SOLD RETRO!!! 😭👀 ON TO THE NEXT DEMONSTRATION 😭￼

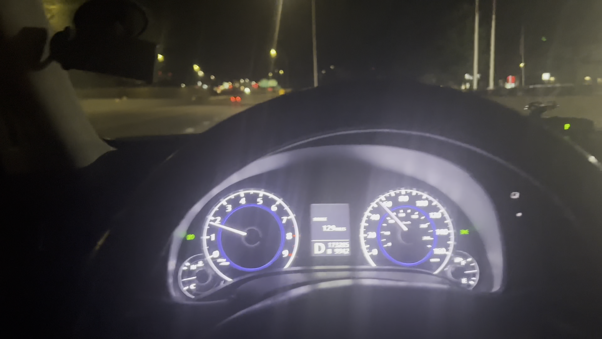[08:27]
It's 1 o'clock in the morning. Who gonna be able to take me home? Nobody. I don't care. You gotta come on with it. I'm gonna smash the gas on. No cap.
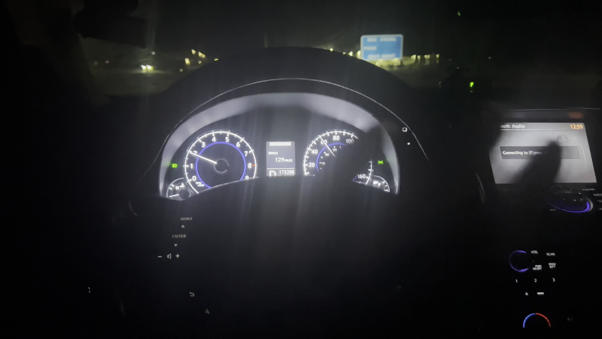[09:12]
But I put that down on cruise control. I was about to get to go over 60. Boom. So, all right. Just because of content, bro. All because of content.